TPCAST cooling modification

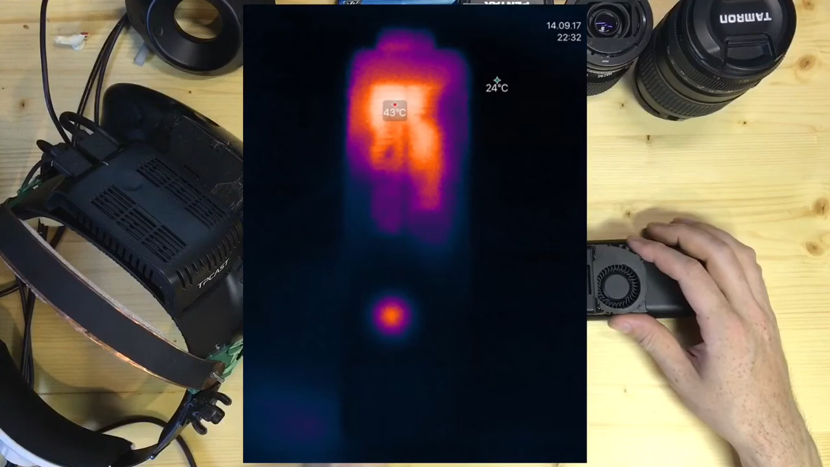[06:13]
The most heat seems to be coming off the radio module under here. Not from the chipset at least now.
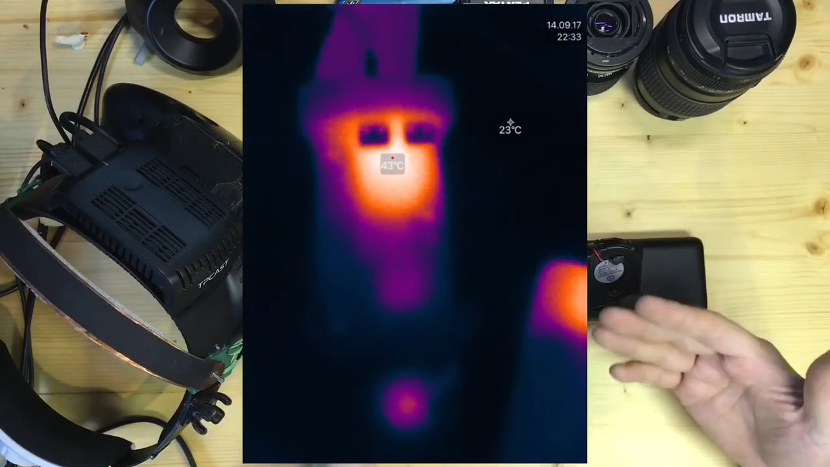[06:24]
I didn't check it before sadly. If we go back to one of my beginning pictures then you can see that it's a box covered by a metal shield